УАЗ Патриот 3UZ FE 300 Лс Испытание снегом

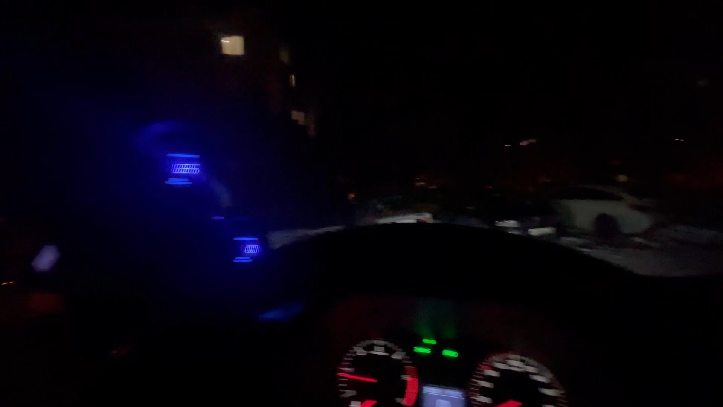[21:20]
Была бы, конечно, вот тут еще подсветка зеленая на датчиках, было бы вообще круто на руле. Считаю тоже.